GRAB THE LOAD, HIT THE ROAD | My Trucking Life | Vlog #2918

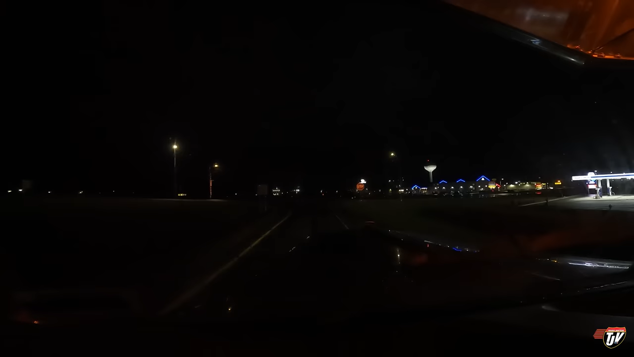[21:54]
Let's see if I figure out where this place is. Oh, okay. It's right on to my right here. Dark and it's raining just a little bit, which makes it harder to see. I haven't stopped here in a long time. In 200 meters, make a U-turn if possible and then take the entrance to the right in 250 meters.